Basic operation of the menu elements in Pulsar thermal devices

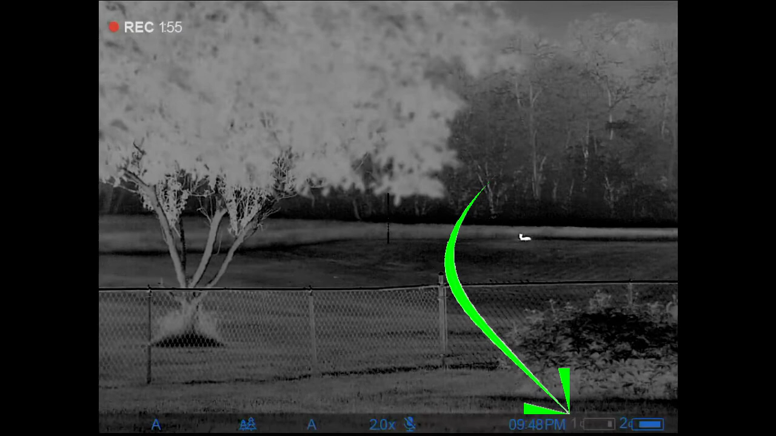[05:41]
And then we're showing that I'm currently operating on the number two battery, which is the removable battery. And it's telling me the status level. And the number one, you can see that's the internal battery. So if my number two goes dead, it's going to seamlessly switch to that number one, at which point I could switch it. But you can see that both batteries have their own level indication and that it shows you which one you're operating on by highlighting that in blue. So we're going to do a short press on our encoder button. Again, that's the button in the center of the encoder wheel. And a short press is going to bring up the right-hand quick menu. So once that's up, you can see where it'll stay up for a period of time.
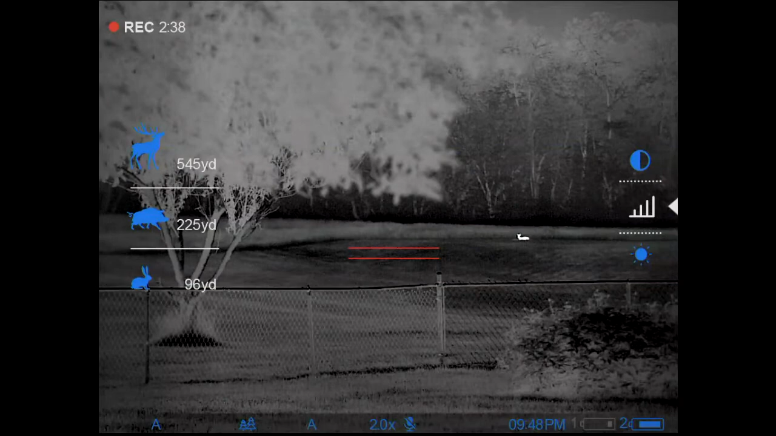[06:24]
And if you don't do something, it's going to drop right back out. So if that happens, just another short press will bring it up. And you can see there, I'm in the Stadiometric range finder is what's coming up. So if I do additional short presses while I have that menu up, it's going to toggle between those menu items. So short press, short press moved me to brightness, short press moved me to contrast.
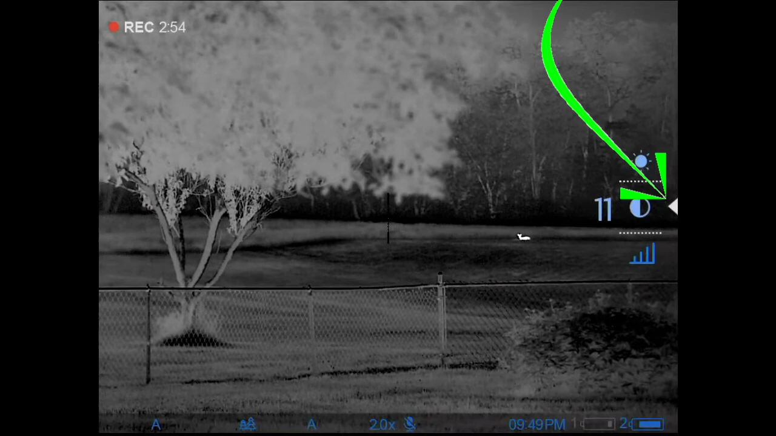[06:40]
And you can see where that's indicated by the triangle over there on the right. It's moving the item that I'm on into the center.
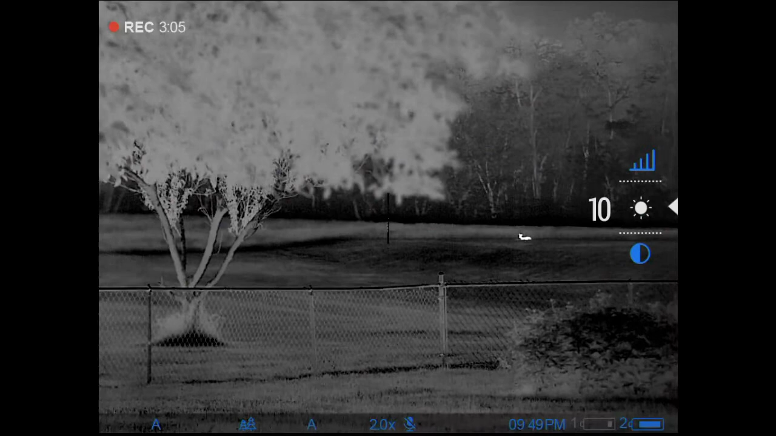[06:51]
And then it's turning it white in that middle.
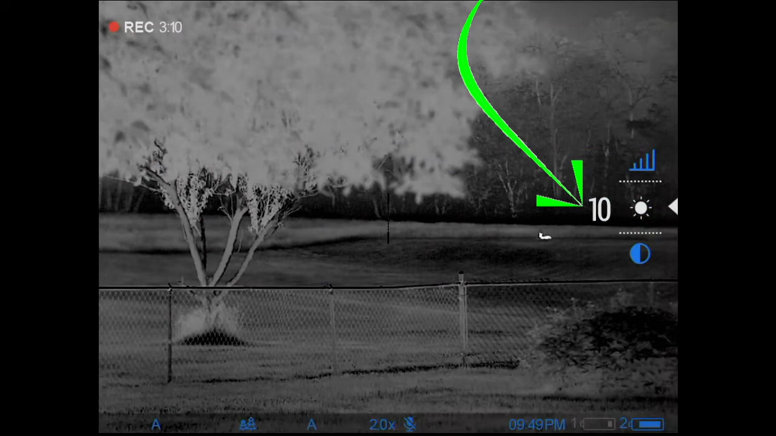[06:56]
So like there in brightness, if I want to make an adjust, I just roll the encoder wheel up or down. In the quick menu, you don't have to do any short presses to select anything. You just drop it wherever you want it to be. So there I set it at 12. I'm going to let it go away. Now, those menus are sticky.
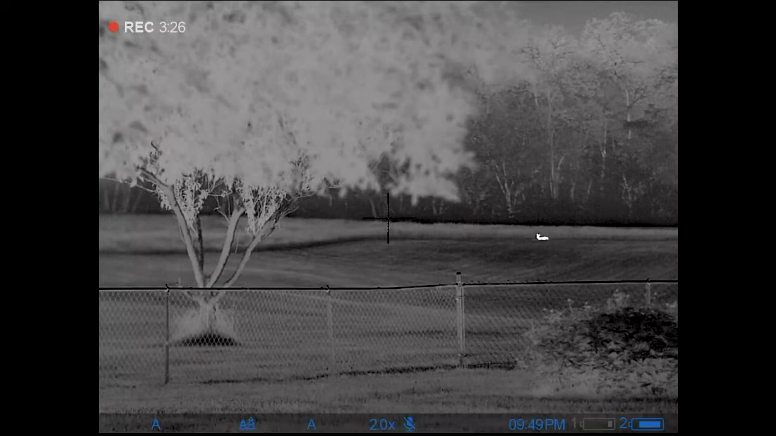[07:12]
So in the sense that if I do a short press, it's going to automatically come back up on brightness, because that's where I left it off at last. And it's going to be at that 12. So there you can see that. So likewise, let's make an adjustment in this contrast. I'll reach the contrast up there to about 15. So again, I'm just letting it go. It went away. If I do a short press, you can see where I'm back on it. And it's at 15. Again, additional short presses just going to move me through there. You're going to really want to know how to adjust these contrast and brightness.
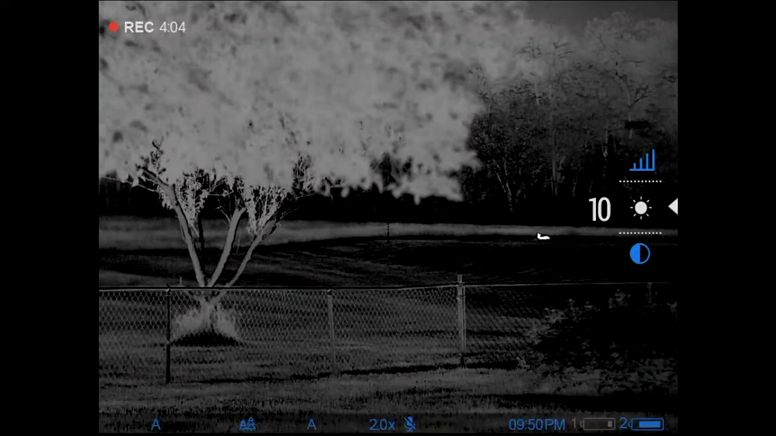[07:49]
If I was out here in a really dark scenario, which I am, but I'm, you know, for the video purpose, I'm going to leave them adjusted a little weird, but I would normally run that brightness down all the way down to about zero to two,
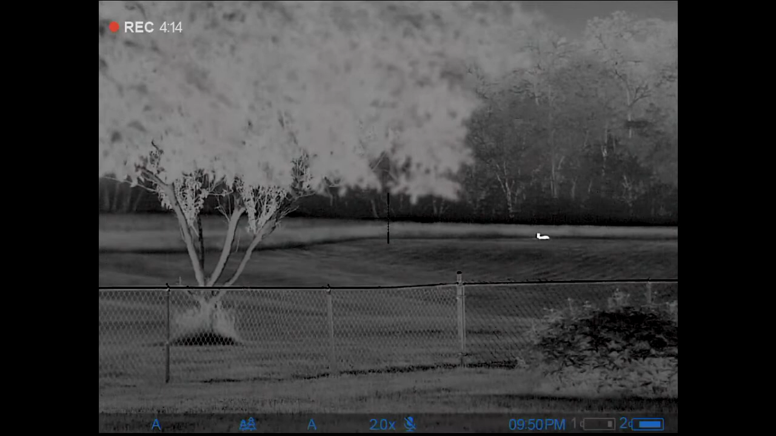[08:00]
if I was in white hot like this, and then adjust my contrast accordingly, you know, to get the image where I want it to be.
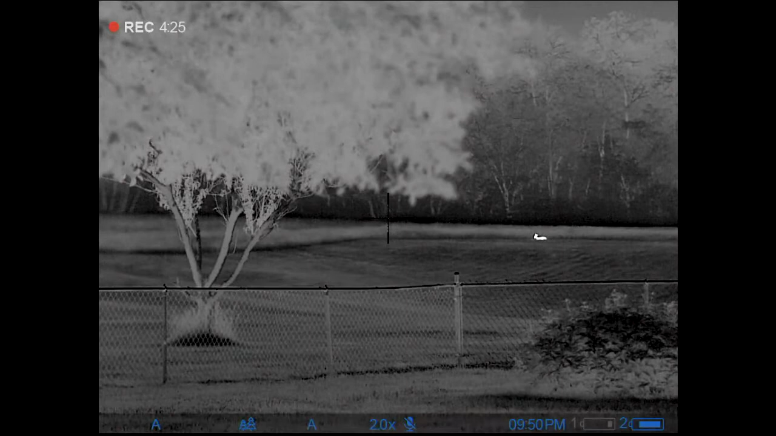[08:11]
So I'm going to go ahead and stop the recording here and I'll start it back up and show you the main menu here in just a minute. Okay. So I intentionally, I'm kind of watching my time here.
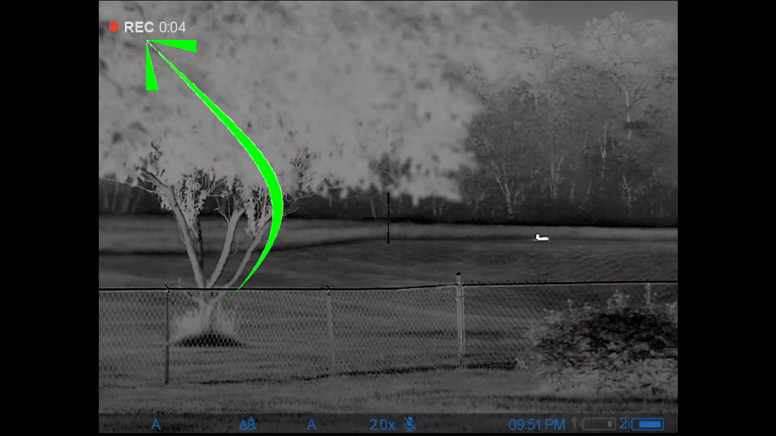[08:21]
I intentionally stopped that recording and you can see I started up a new one. So now I'm going to show you how to navigate the main menu and how to understand a few things in there.
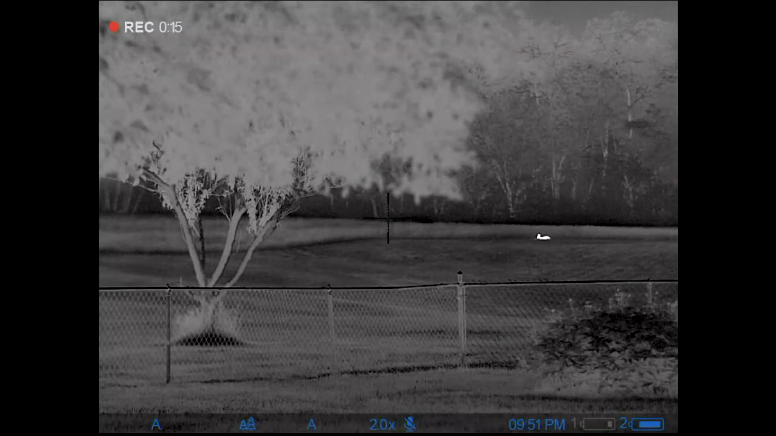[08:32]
So to get to the main menu with nothing on your screen, the way you are right now, instead of doing a short press on the encoder button, we're going to initiate with a long press. So I'm just holding down on the encoder until I see that menu pop up. And then you can see it popped up.
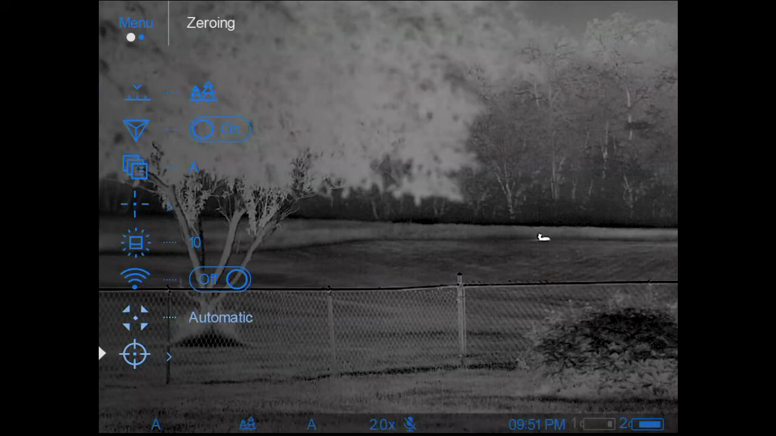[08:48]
And now I'm rolling the wheel just to keep it active.
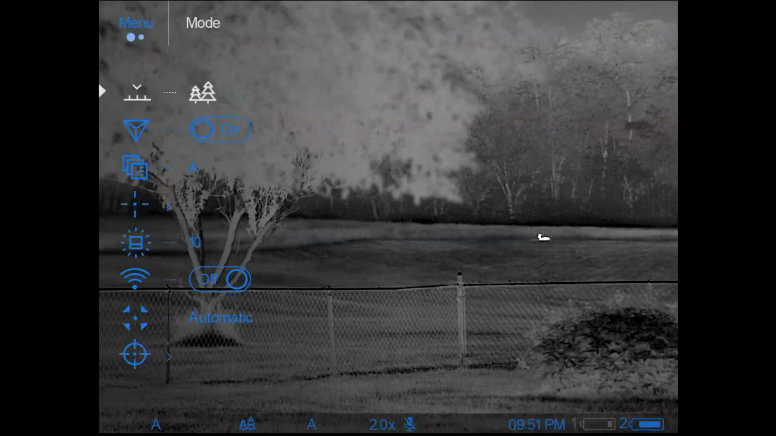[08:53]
But you can see, as I roll the encoder wheel, it's going to come up wherever it was at last.
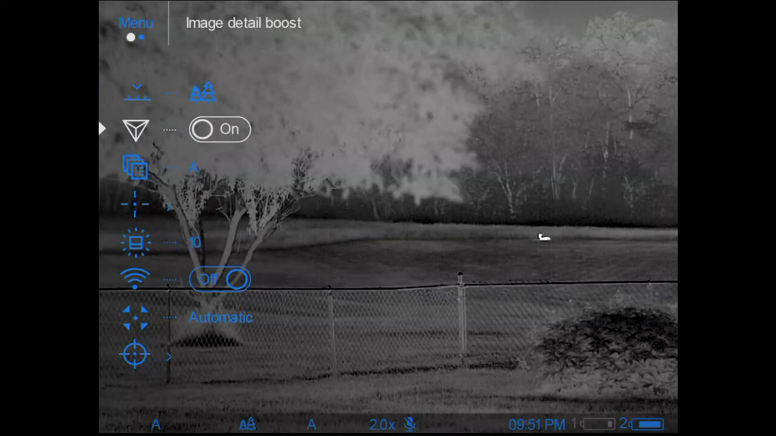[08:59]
But you know, essentially there's all the different items. But what I want you to see here is as the triangle
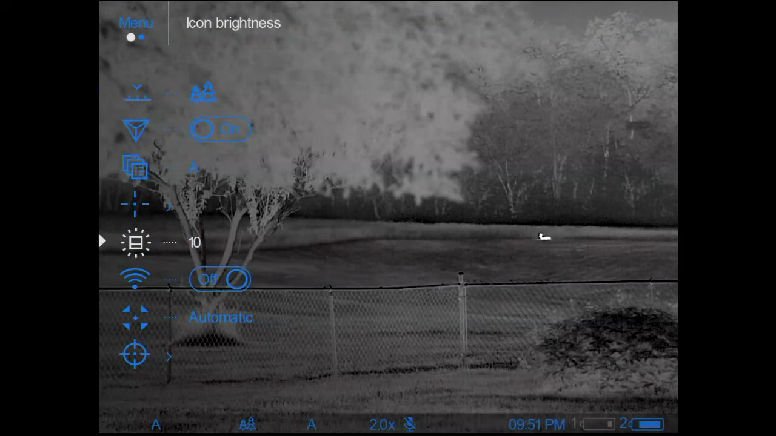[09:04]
moves from item to item in the menu,
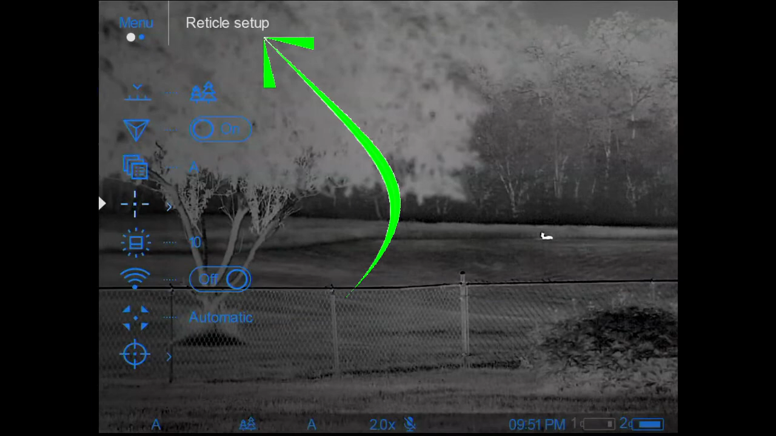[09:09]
you can see where not only does the white triangle move and that highlights, but at the top of the screen up there by where it says menu, it's telling me the name of that actual menu item.
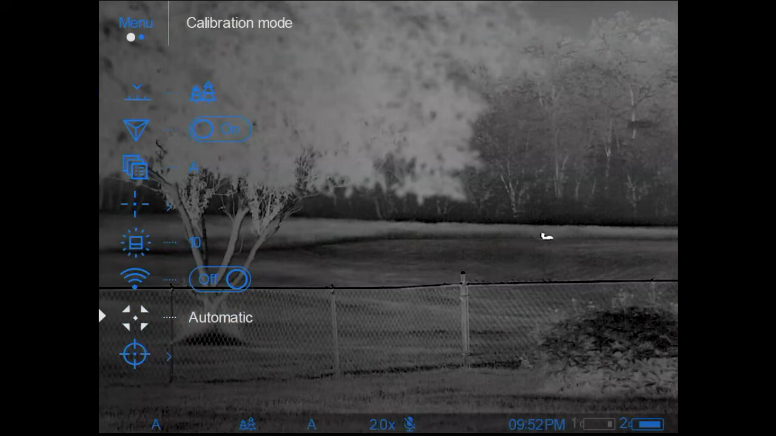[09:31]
So you have the icon over there on the left, but then at the top of that column, you can always look and see what that's called. So basically, you know, if I want to go into one of these, and again, I'm going to come back through these in another video in a lot more detail
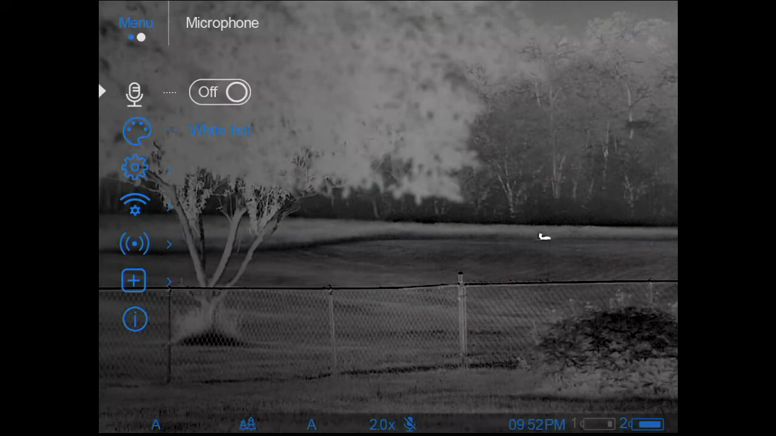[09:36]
on the individual items and show you how this stuff works.
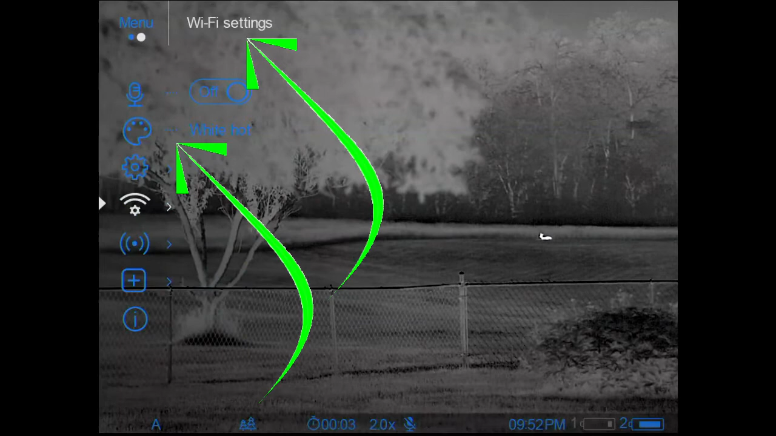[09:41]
But if I wanted to come in here and change color palettes, it's just as simple as roll to that you can see where it's actually called color modes in the menu. It's telling me that we're on white hot.
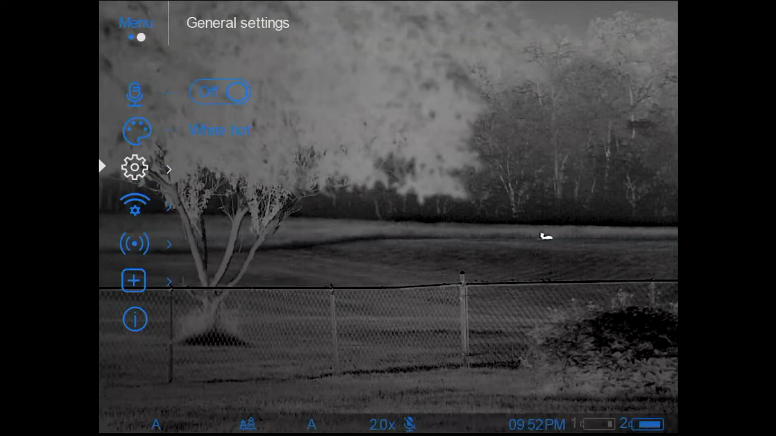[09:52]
So if I wanted to open that menu, I'm going to click on it short press to open it. And then I can roll through the menu options and see my different palettes that are available.
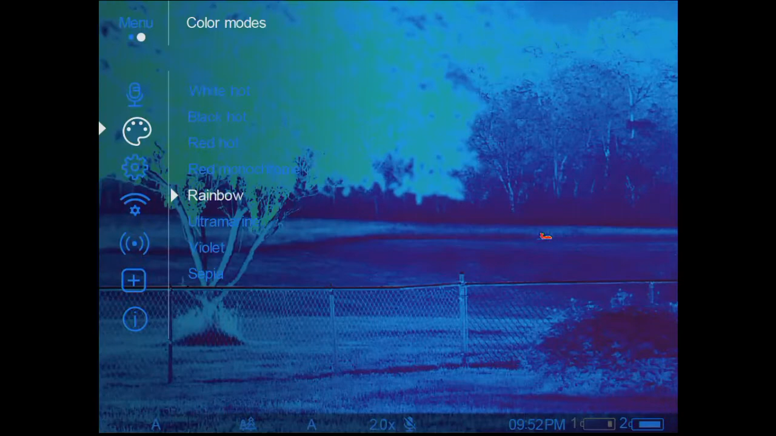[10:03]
I have to do an additional short press to select something else. Otherwise, if I don't do anything and I just let go of that button,
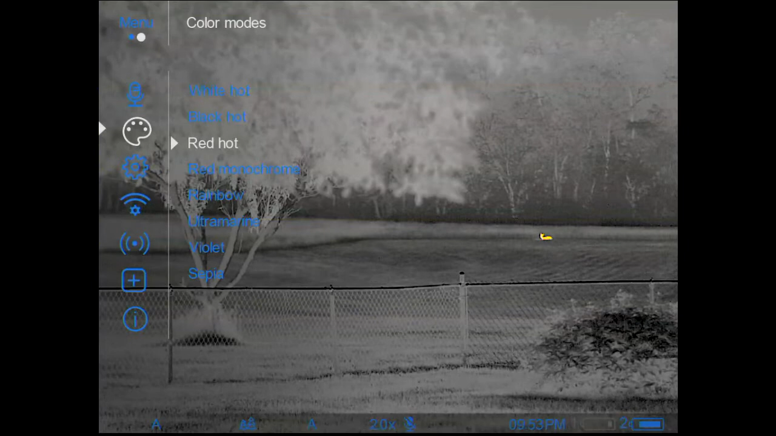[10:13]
eventually it's going to time out and it's going to put me right back to white hot once that goes away or if I do a long press without selecting that. So like right there, timed out, went back to white hot, but that's okay. If I want to get back into it again, those menus are sticky. It's going to remember where it was. So I'm going to do a long press to open up and there I am on color mode.
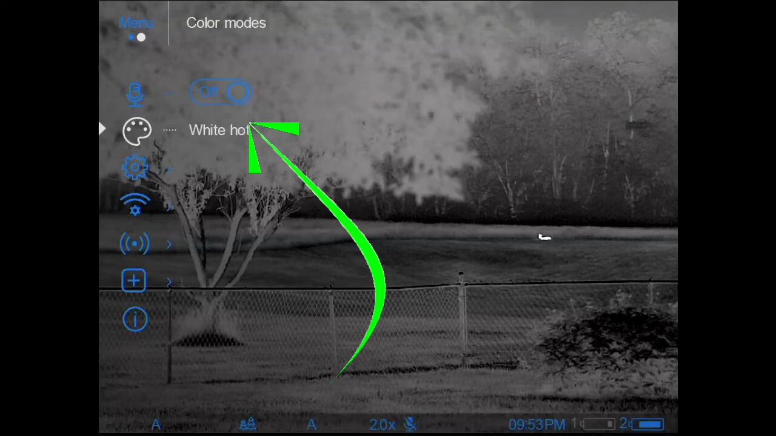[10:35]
So all I got to do is a short press to open it. Let's say that I, for example, I wanted to go in here to black hot.
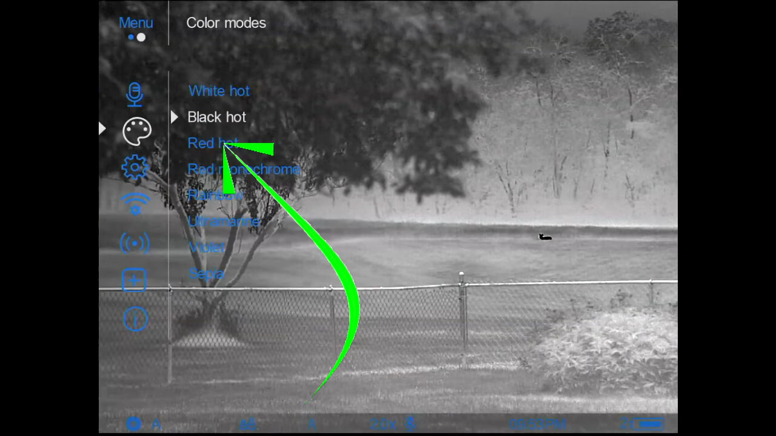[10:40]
Now I'm going to do a short press to select black hot and you can see where it accepted that.
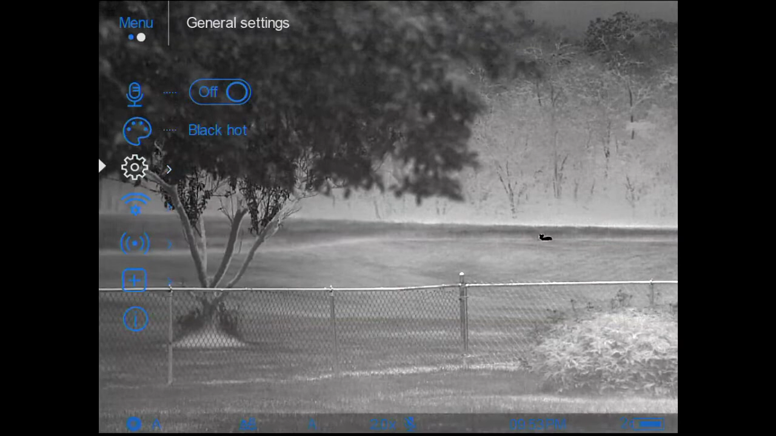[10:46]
So now it's going to stay on there. So again, if I wanted to get that to go away,
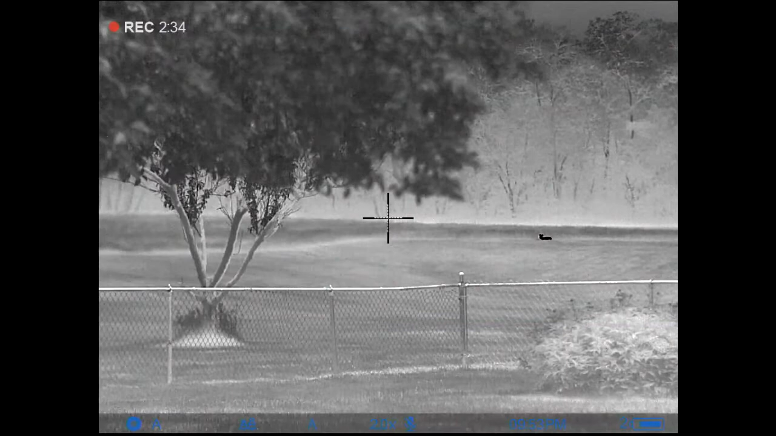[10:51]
I can just do a long press to get it to cancel out quicker. Or, you know, obviously once I'm done manipulating, if I just don't do anything at all, eventually it will time out.
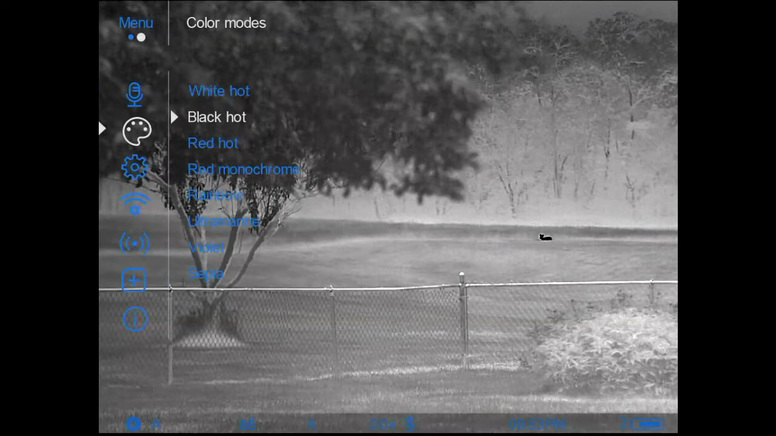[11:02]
So we're going to switch that back to white hot. I'm doing a long press to back clear out to the main menu. If I want to bring it back up another long press, I'm right back here at color mode.